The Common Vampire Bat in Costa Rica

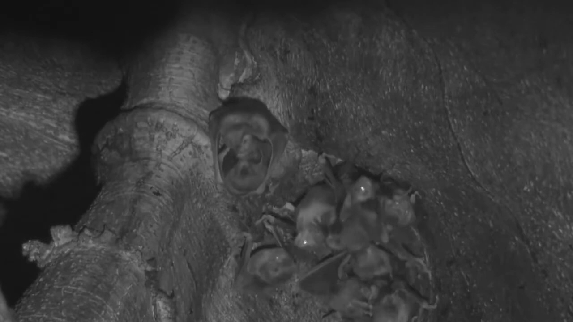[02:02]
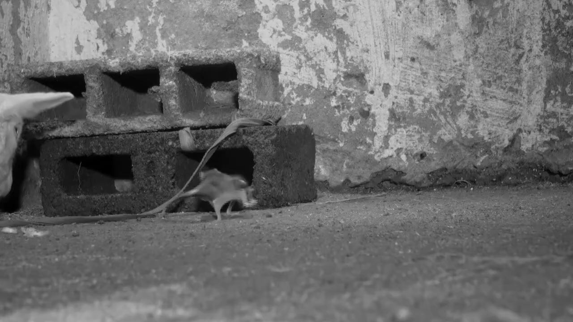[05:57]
Anticoagulants in their saliva expedite the process. Now this is all happening in total darkness. The only folks that really have a justification for hating vampire bats are cattle ranchers.